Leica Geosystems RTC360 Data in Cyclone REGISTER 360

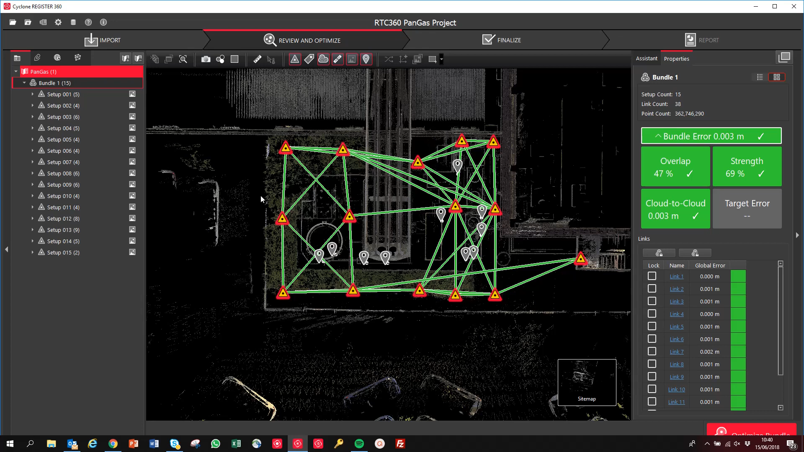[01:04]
added by the tablets after the field so if you've used this field 360 app in the field you can add tags and they'll be put geospatially correctly directly within the database and so for each of the setups we can actually see the panoramic imagery over each of these if we go into the images tab you can see lots of views which have been created but we've also got all of the images which have been collected via cyclone field
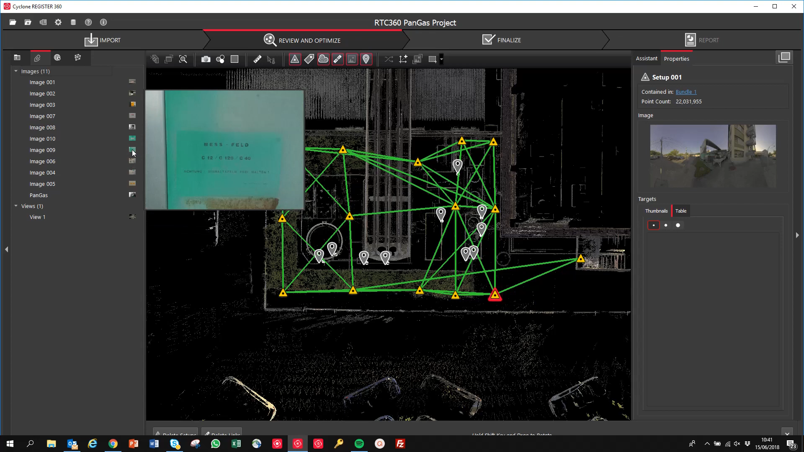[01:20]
360 directly in here and if we click on any one of these we can actually open that directly and we can see the asset now it doesn't have to just be a photo that could be videos that could be audio
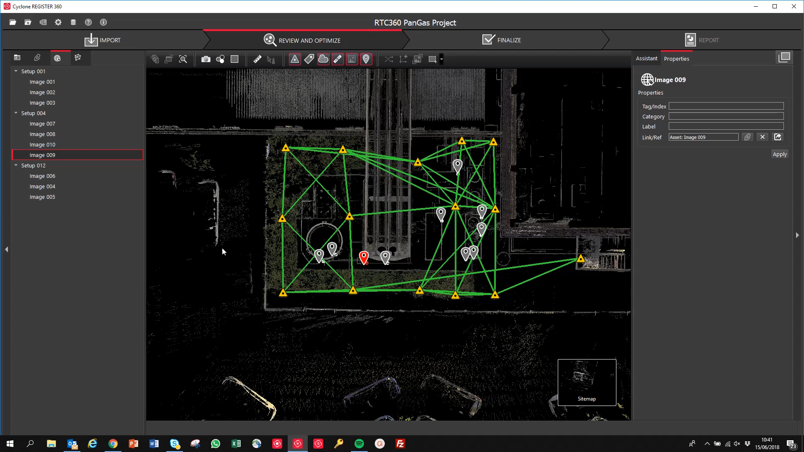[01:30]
files anything that you associated with what we're going to do now is we'll go back into the bundle and I want to show you the scan data in the imagery so we're just going to go into the bundle cloud and if we go into the bundle cloud you can see we're now directly within the data we
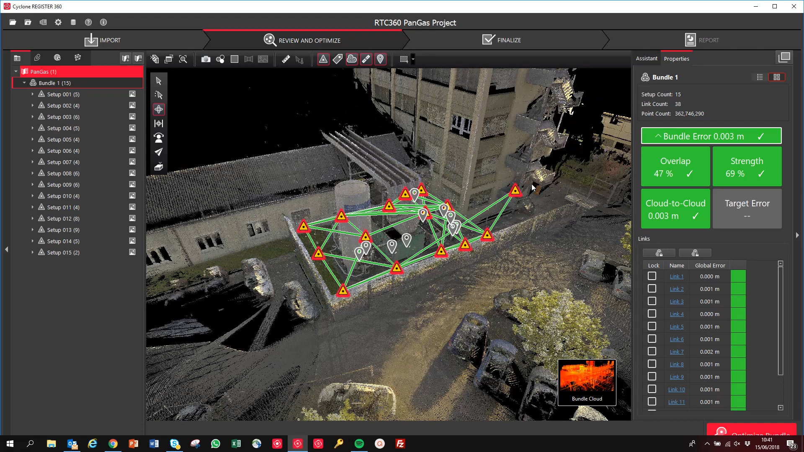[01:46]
can click on any one of these positions so let's click on setup one and you can see now already
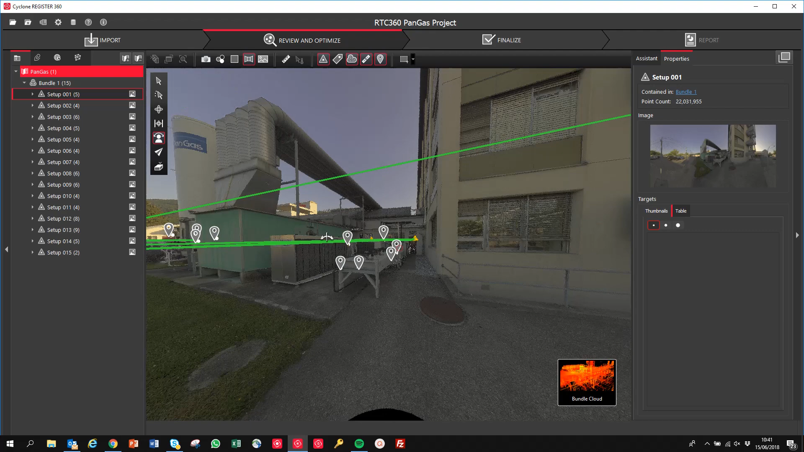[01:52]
just zooming around this is the point cloud and the image so if I turn off the background
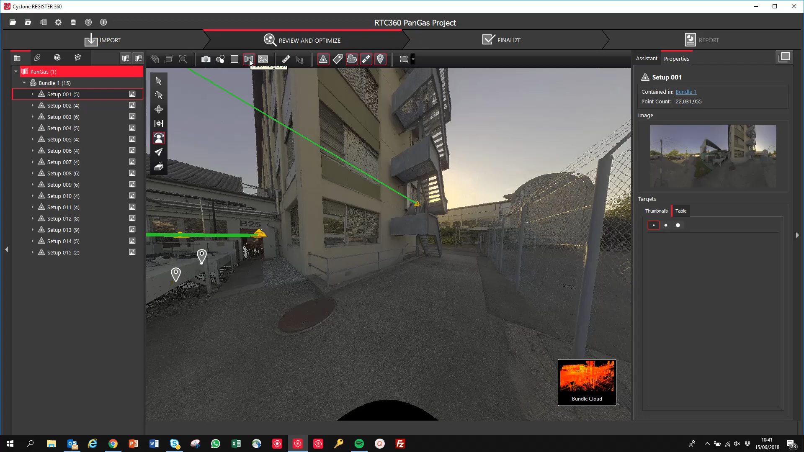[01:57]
imagery as they were just left with the point cloud and if we turn back on the imagery and
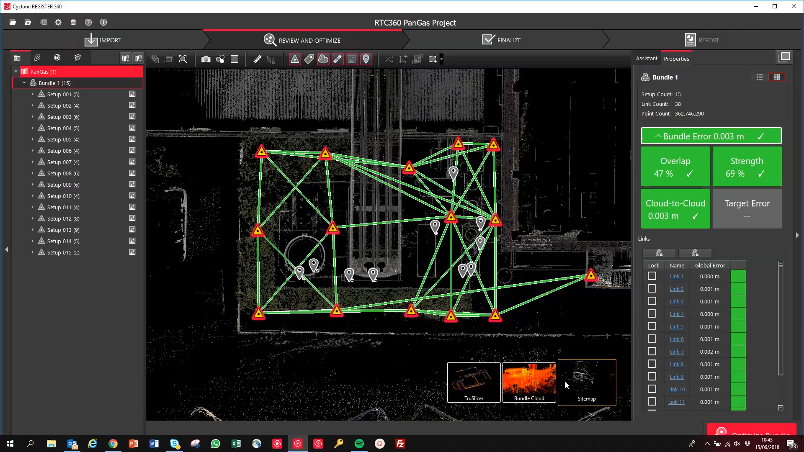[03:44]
we've also got some different rendering options in here in terms of the the data we can
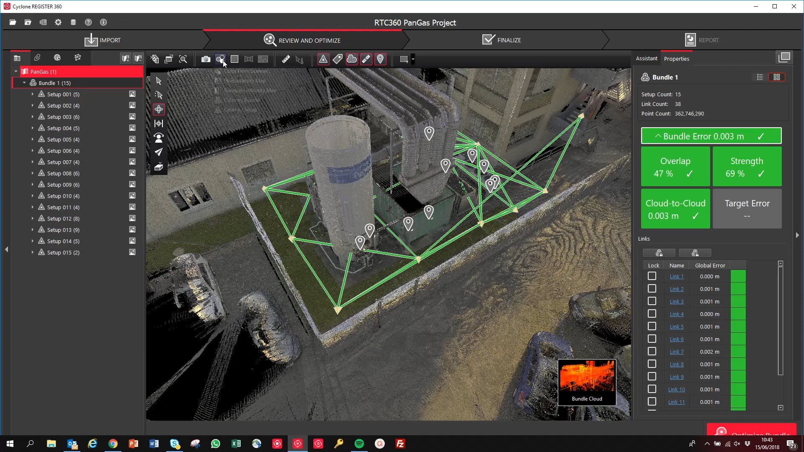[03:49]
actually switch to say color by bundle and color by setup which are new the color by setup you can see now we
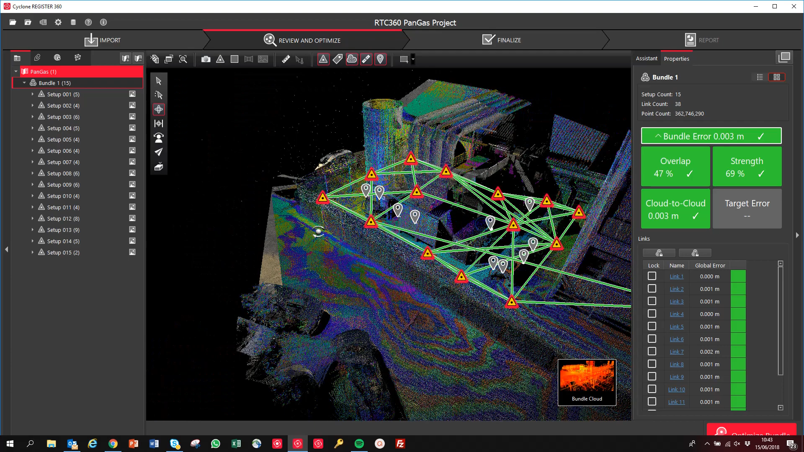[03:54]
can actually see all the individual setup colors and color by bundles quite useful because now it might be that you've
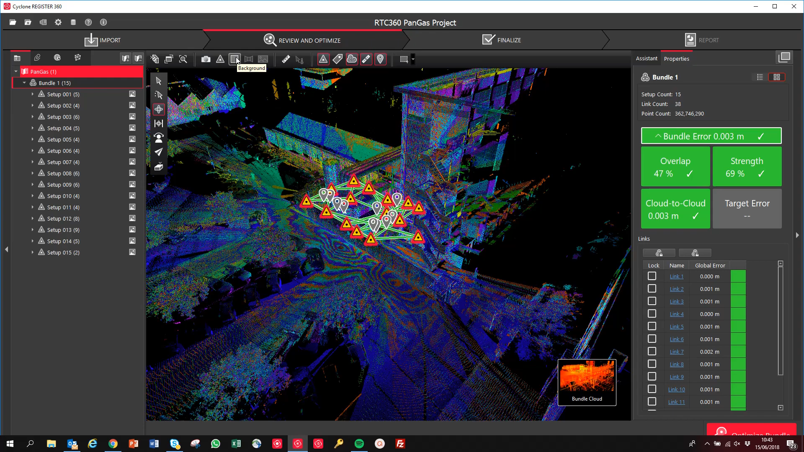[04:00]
got one job with several bundles you can actually click this and you can see all bundles but this is obviously one
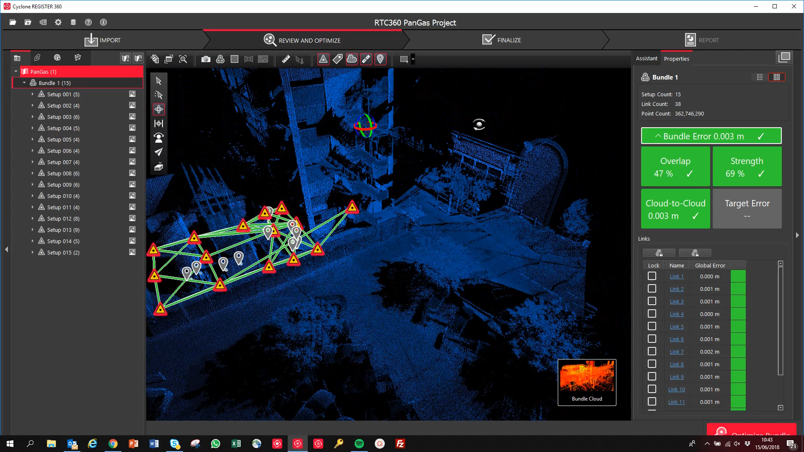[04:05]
successful bundle so it's all colored blue accordingly but there's some nice rendering